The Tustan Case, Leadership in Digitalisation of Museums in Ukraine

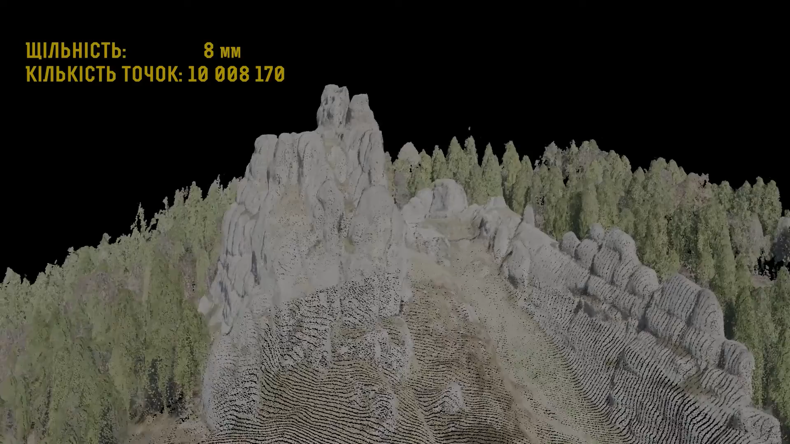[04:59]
However, many areas were not reachable due to the forest cover.
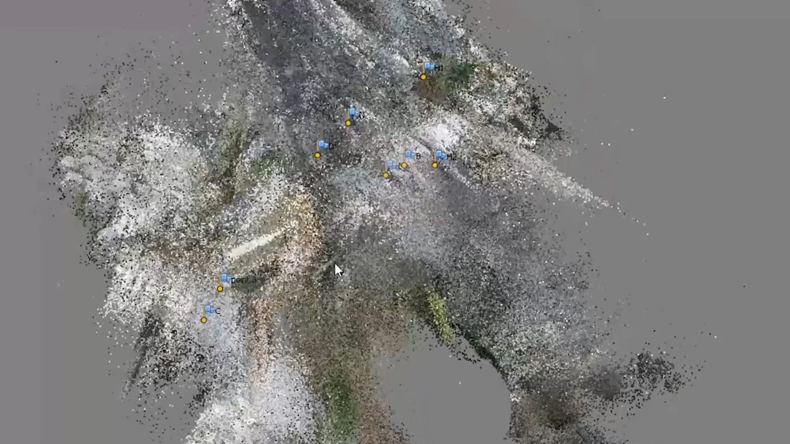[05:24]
After that, we combined the data to create a complete and detailed
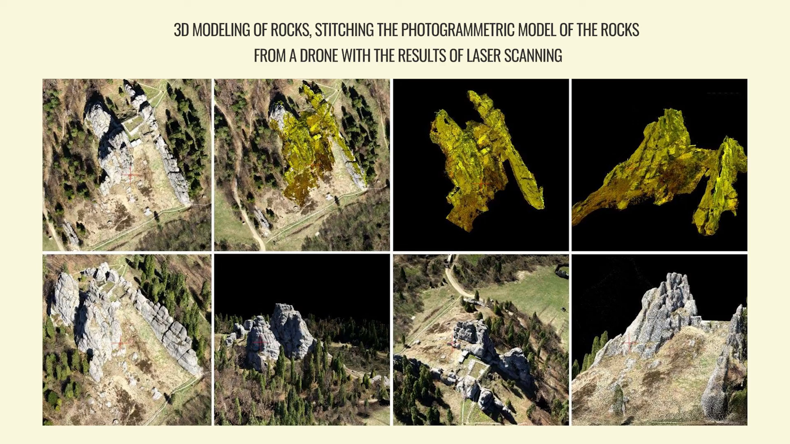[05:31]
3D model of the rocks with traces of construction, a digital copy of a large and complex physical object.
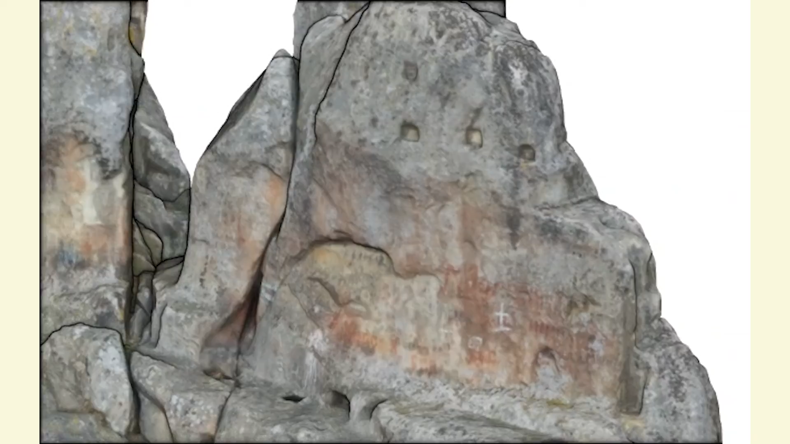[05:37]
By the way, this model can help to simulate the possible further destruction of rocks.
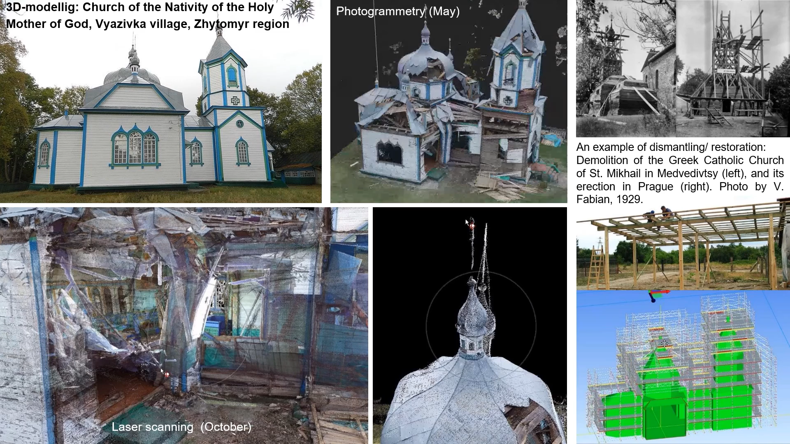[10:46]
The church in the village of Biazivka is an illustrative example of 3D modeling. A photogrammetric 3D model was made in the spring of 2022,
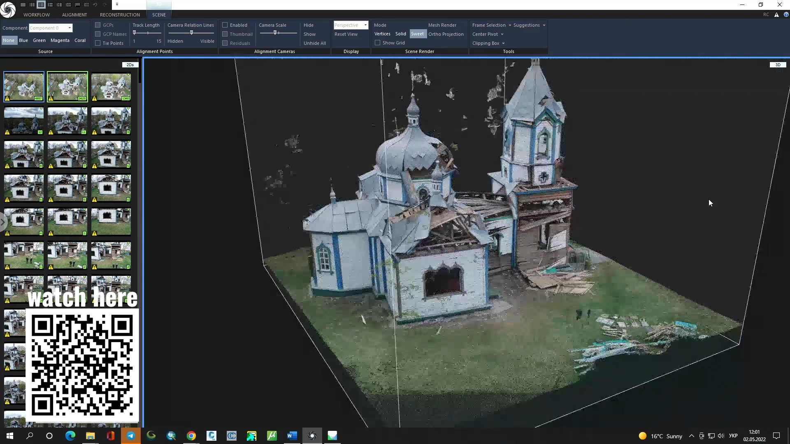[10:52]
and a detailed laser scan was made in the fall.
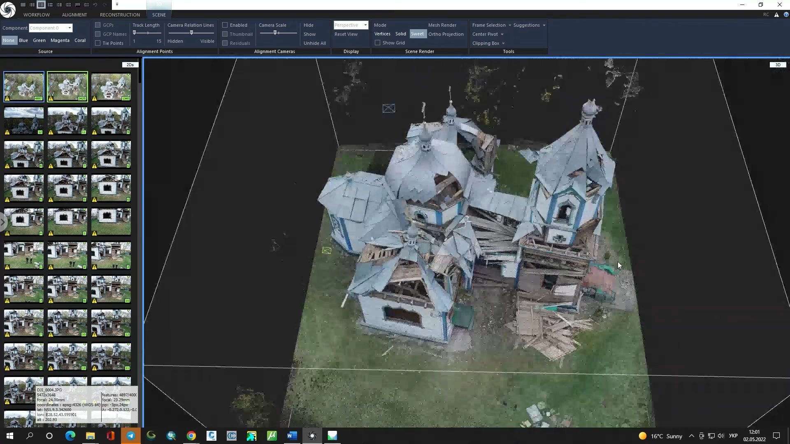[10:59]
Putting the models together, it was possible to track the dynamics of destruction and the movement of the dome. But while the method and cost of rescue were being considered,